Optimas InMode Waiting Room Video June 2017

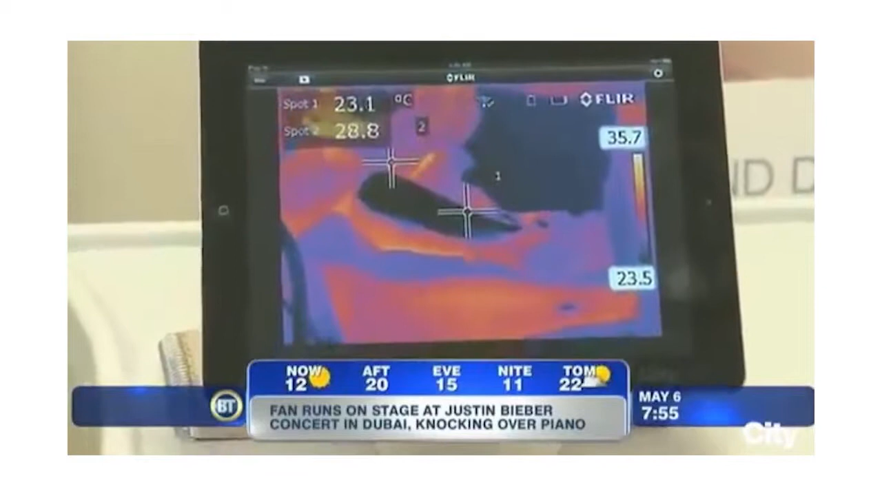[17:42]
You can see how it's almost blue to black cold.
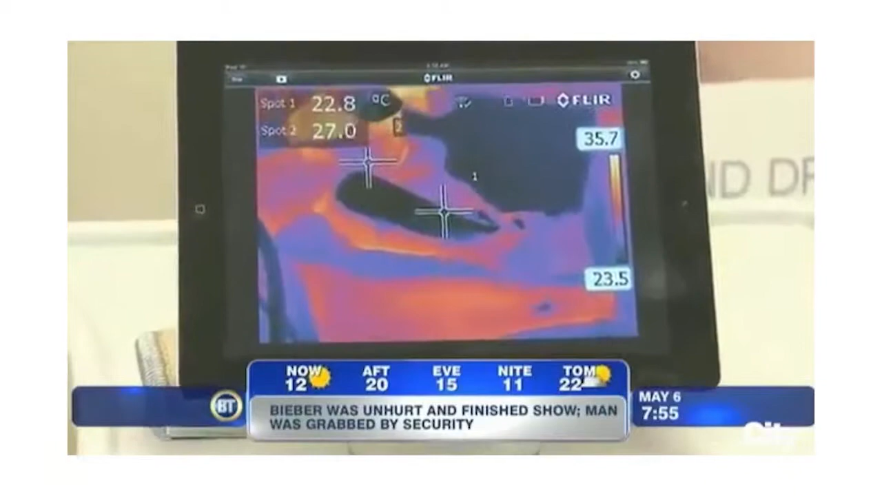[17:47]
We basically created an ice cube while we're treating because it's so cold. And then you don't feel the discomfort of the hair reduction.